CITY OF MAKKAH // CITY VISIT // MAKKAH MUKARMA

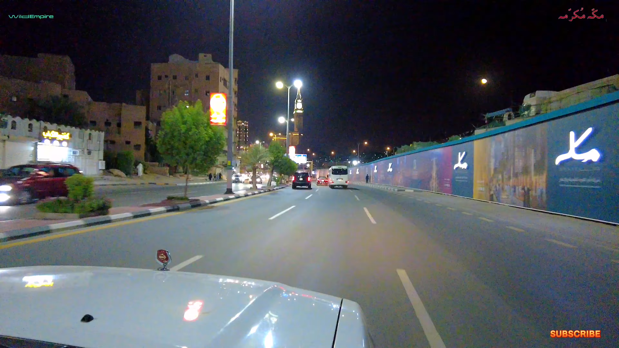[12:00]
مکہ سٹی کا یہ رات کا منظر ہے خاص بات یہ ہے کہ کلاک ٹاور آپ کو ہر سائٹ سے ایسے ہی نظر آ رہا ہوتا ہے ہر اینگل سے جہاں سے آپ دیکھتے ہیں آپ کو کلاک ٹاور دور سے نظر آ رہا ہوتا ہے
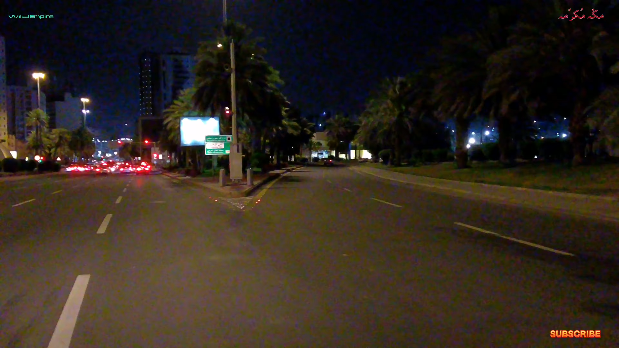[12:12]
اور آپ کو آئیڈیا ہو جاتا ہے کہ حرم پاک کی ڈریکشن پونسی ہے کیونکہ مکہ شہر پورا دن اور پوری رات جاگتا ہے یہاں پہ آپ کو رات کے تین بجے
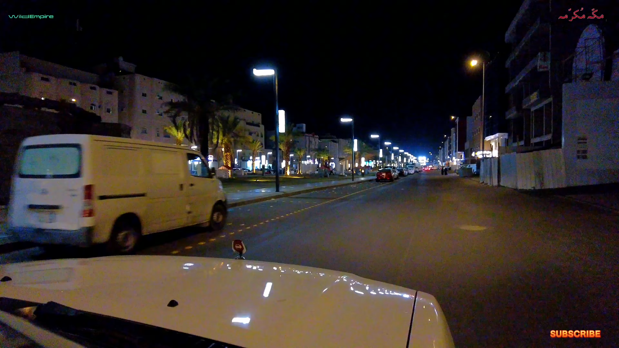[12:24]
بھی اسی طرح چہل پہل نظر آئے گی دکانیں آپ کو کھلی نظر آئیں گی سپیشلی ہوتلز آپ کو